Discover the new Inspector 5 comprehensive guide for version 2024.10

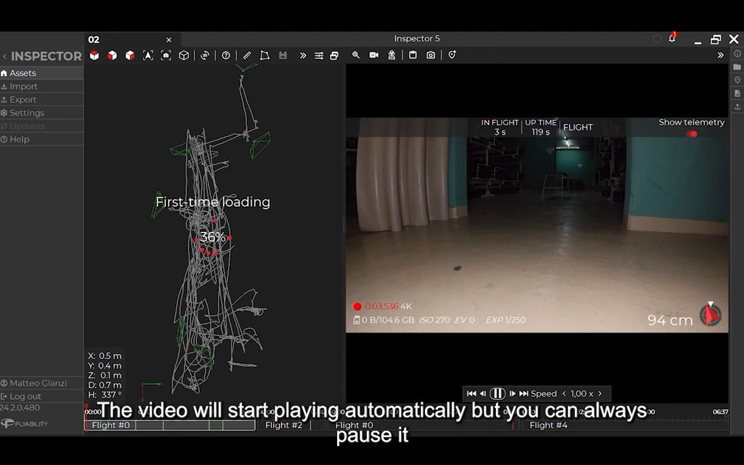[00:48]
The video will start playing automatically, but you can always pause it by using the spacebar or clicking on the pause button.
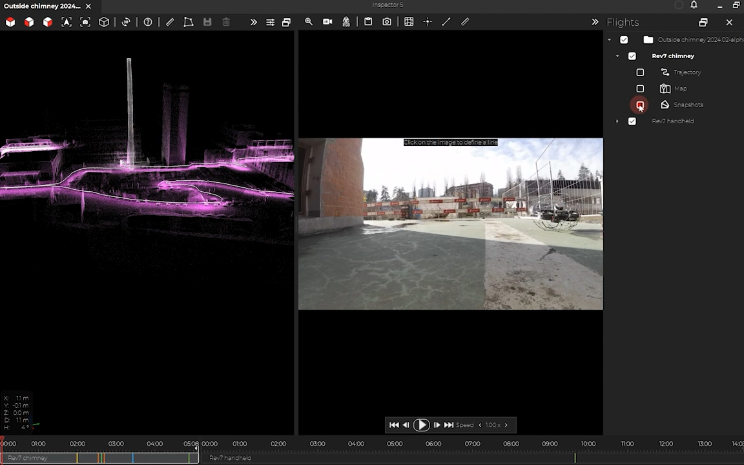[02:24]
The next icons are the annotation settings.
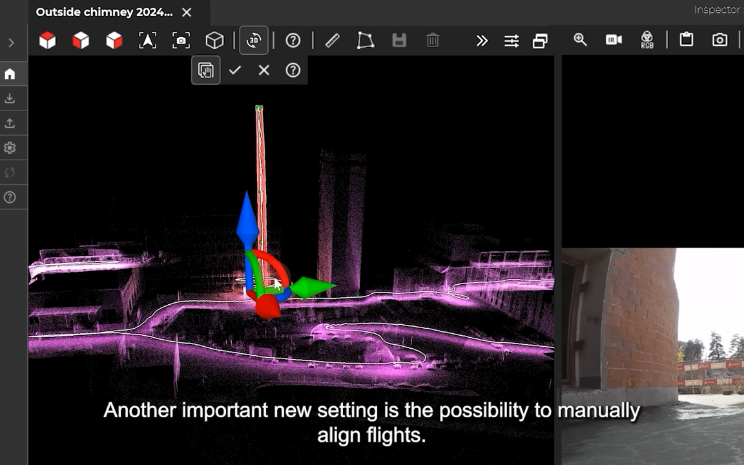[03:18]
This might prove useful if you do some flights without doing the relocalization at the start, or simply if you have a different takeoff place.
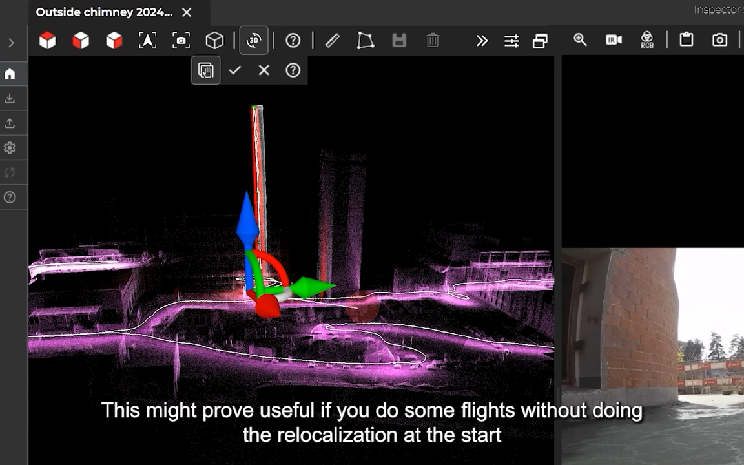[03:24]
The Inspection Overview tab allows you to illustrate better what is in the report.
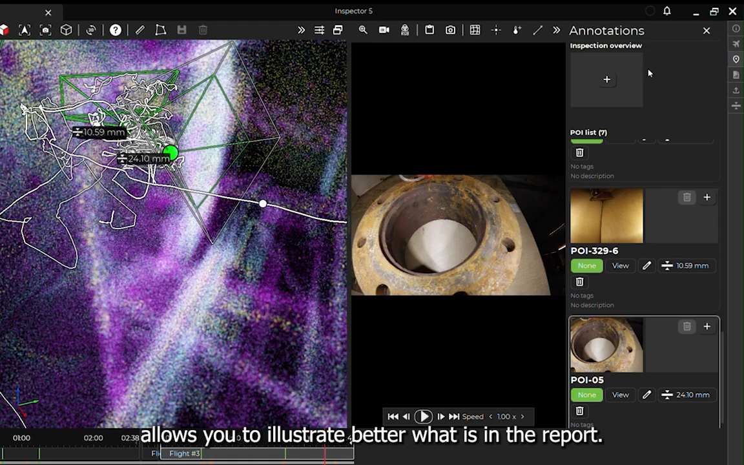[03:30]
If you click on the plus, you will create a screenshot of the point cloud as an overview to better illustrate to the client where different groups of poise were taken in the asset.
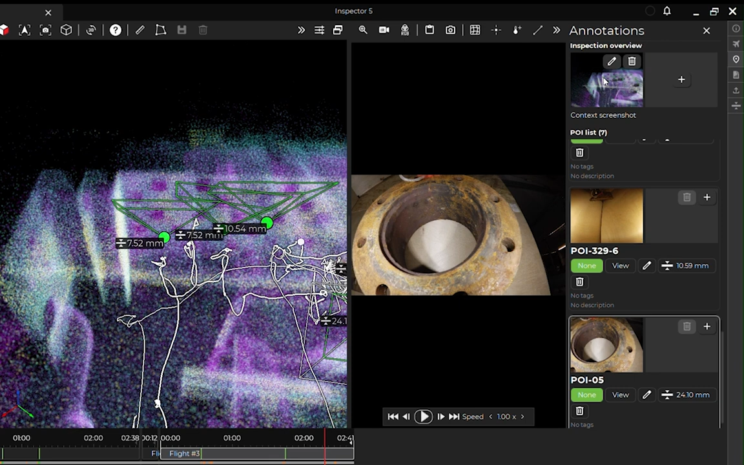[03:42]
If you have opened a UT inspection, you have now different new options,
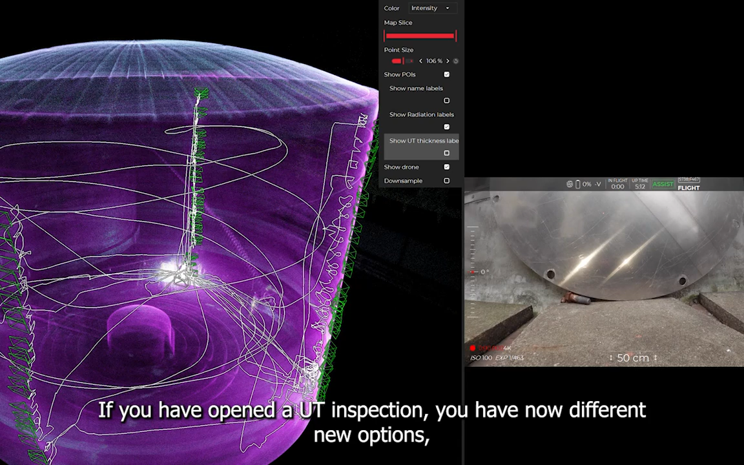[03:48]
including the possibility to visualize the value of the measurements directly on the point cloud.
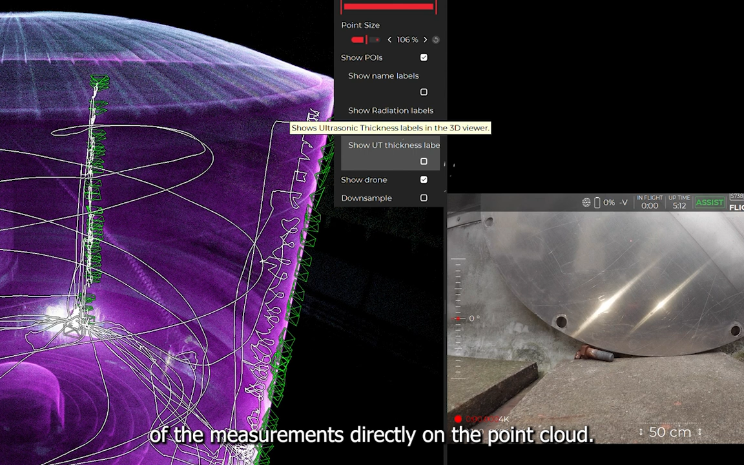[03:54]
You can toggle on and off this option. You have also the option to display the POI name instead
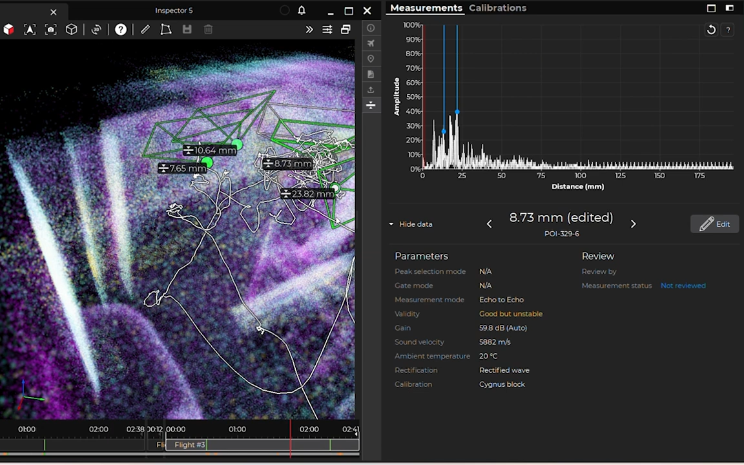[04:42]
The system is always recording the A-scan at every moment of the flight to distinguish the moments when the probe is actually recording some thickness measurements.
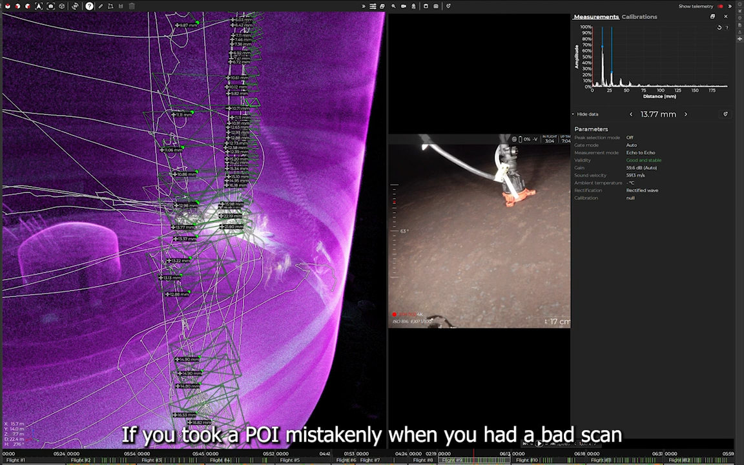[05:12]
If you took a POI mistakenly when you had a bad scan or when the system was not choosing the right peaks, find a good scan, delete the old POI, and click on the add POI button to save it.